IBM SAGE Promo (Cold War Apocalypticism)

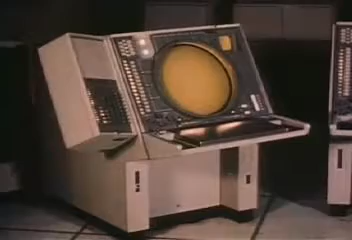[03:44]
a computer-generated visual display on call as needed.
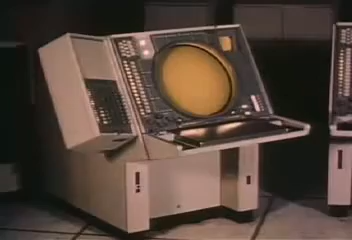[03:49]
Until Sage, the miracle of the computer was its ability to calculate in split seconds and then provide printed information.
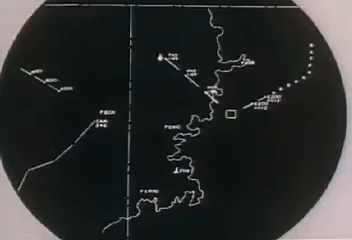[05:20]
but if the airman wishes to see how things got that way, the scope can recall any previous phase of the situation from the computer's memory.